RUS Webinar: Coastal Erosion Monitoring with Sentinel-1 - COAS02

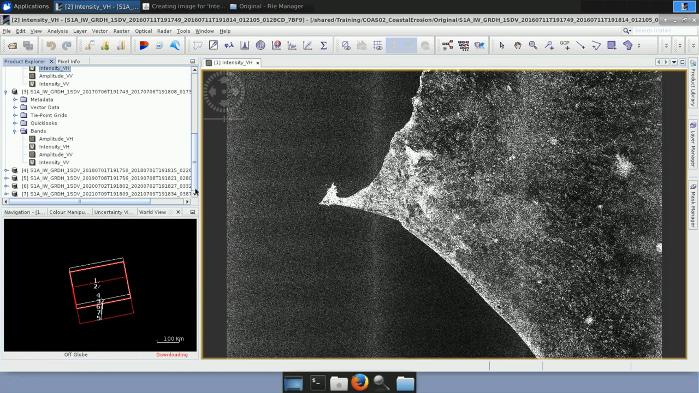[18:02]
So, I proceed like that and I open all the intensity VH bands of all the products so that we see exactly where they are located because as you understood we're not going to use the whole area. This is not necessary so we need to see exactly
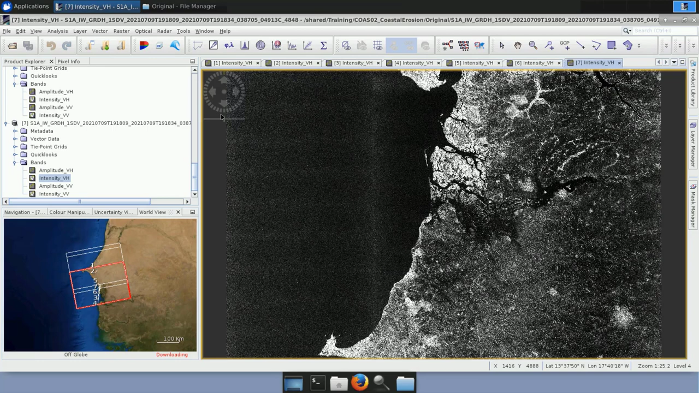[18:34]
this window tile horizontally and then we
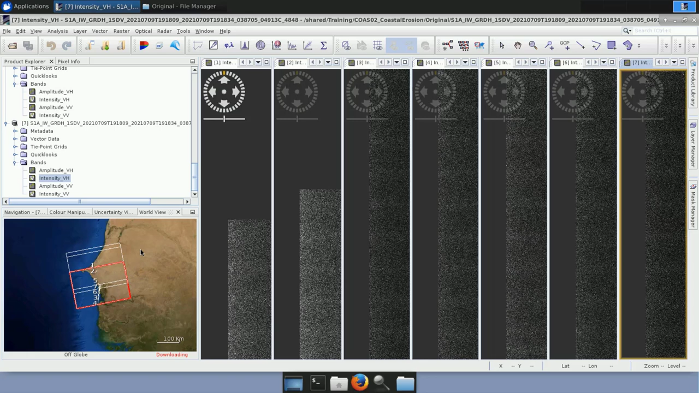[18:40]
can go down here on the navigation and select this option that says zoom all. So, we basically have the full picture of the area. What can we see here? We see that these five images, the last five recent ones, belong to the same area and cover the exact same extent while these two others they are a bit different from 2015 and 2016.
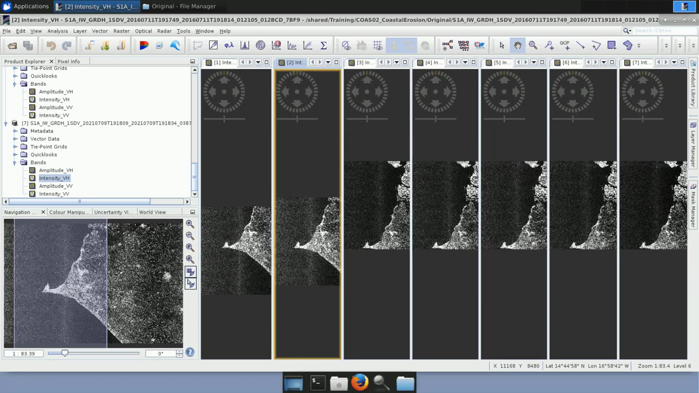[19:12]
But which is the area that we want to focus on? Let me go in this one so that we have a more clear picture.
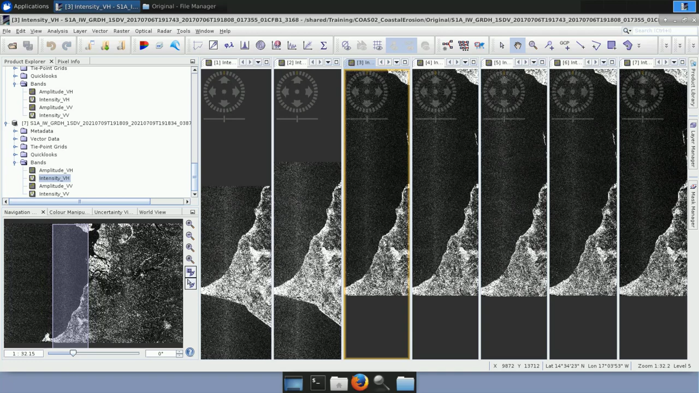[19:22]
The area we want belongs over here on this small area.
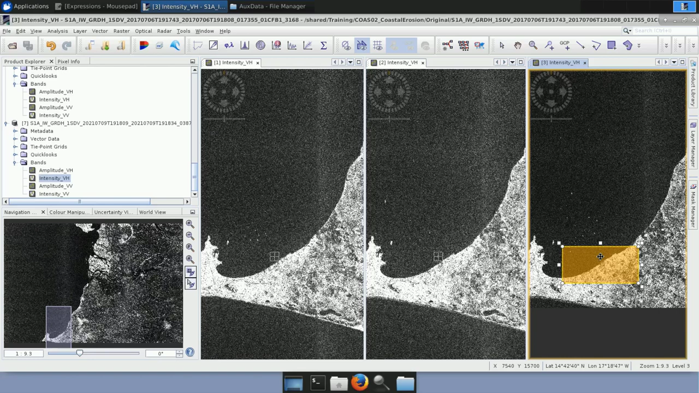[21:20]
So you just click on it and you press delete and you delete it. Okay, now I can close all these view images, the view windows
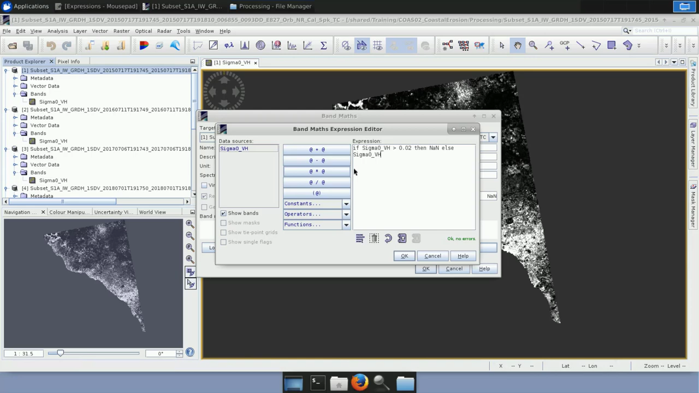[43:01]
else consider it as the sigma0 we had in the beginning and you click OK and again you click OK and here we see that some pixels have been removed
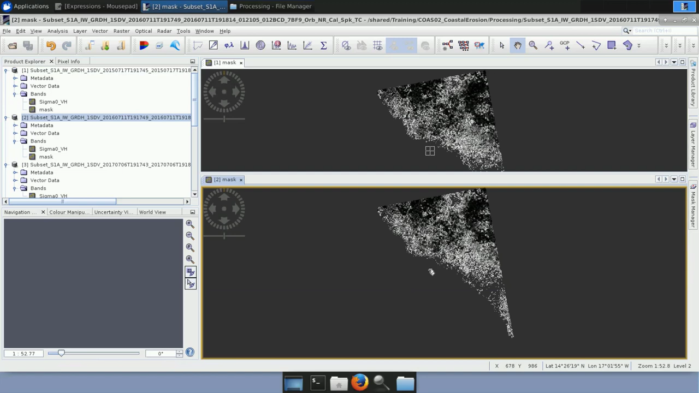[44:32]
okay and every time we do it let's go to window single every time we do that the mask appears here on the view window so I continue with the next product
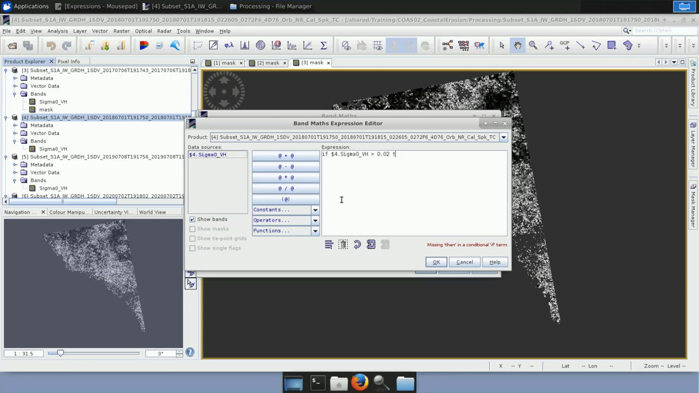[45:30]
but always be careful in case you want to use a standard threshold there is not an answer that there is one standard threshold you always need to check what is happening in your area and then select the appropriate one okay one more second
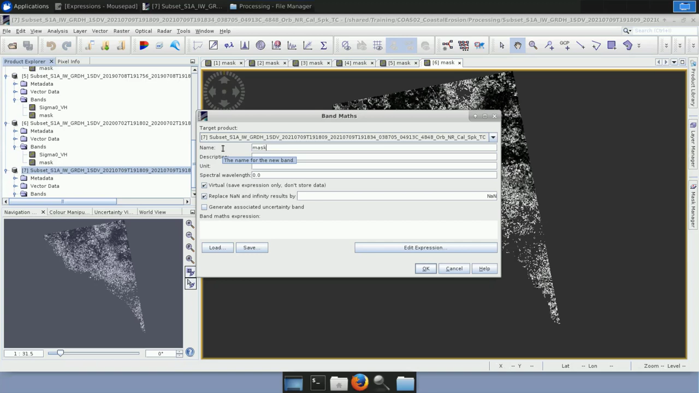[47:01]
and in case you're trying to find out why it is not working just make sure that you correctly read down here on the right what the indication is
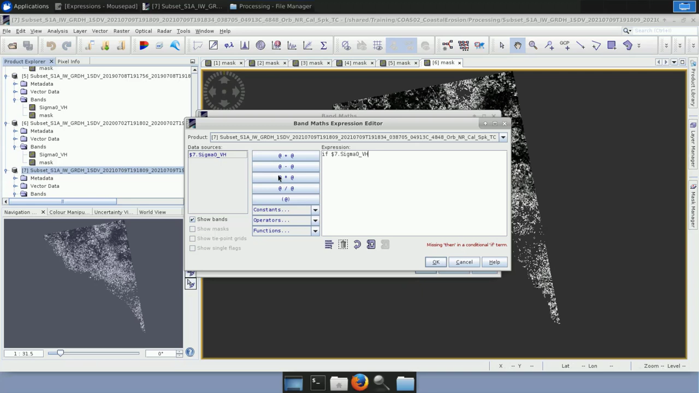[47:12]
let's do this for the final product and now that we have
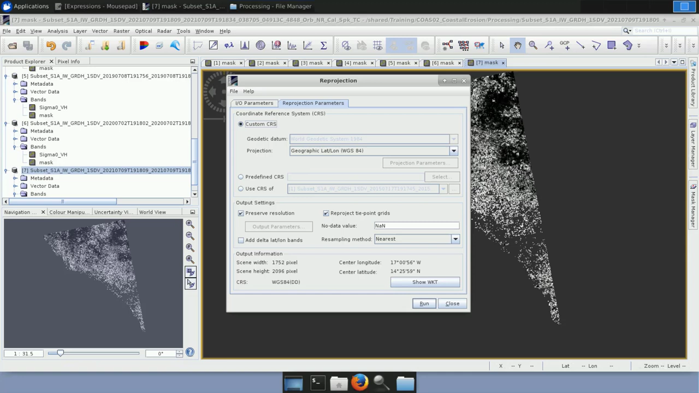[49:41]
and you leave this geographic a lot alone as it is and you click run immediately this is reprojected it appears here on the left in the product explorer and then once you have this you just open it you open the band the mask band you right click on that
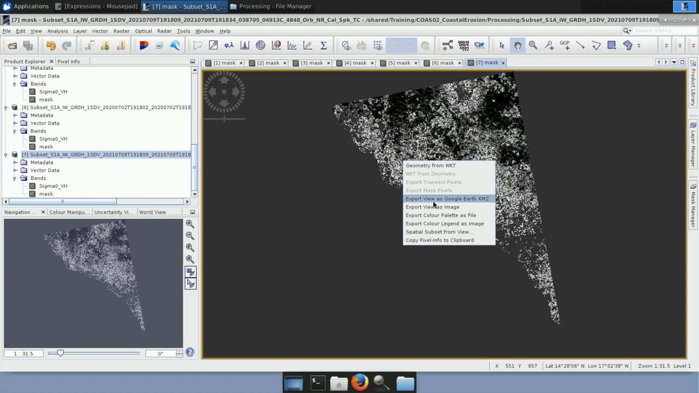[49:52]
like this and you export it as google earth kmz and you store it ok I can now close snap so that we pass to QGIS